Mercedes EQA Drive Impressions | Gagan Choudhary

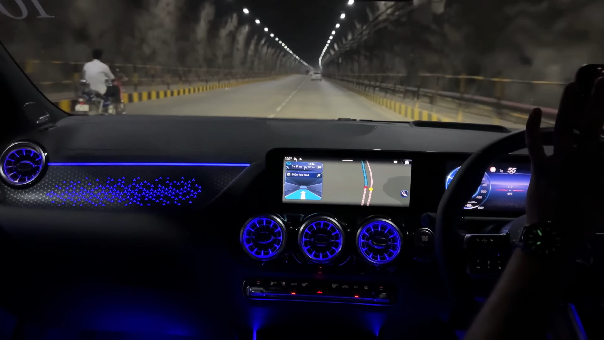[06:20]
दिया गया यह illuminate भी होते हैं अंदर से backlit है सारे start जलते हैं रात को and obviously बहुत यह सुंदर आपके पास में available है ambient lights भी जिसका shot आप करने लिए आप देख पारे हो बहुत सुंदर लगती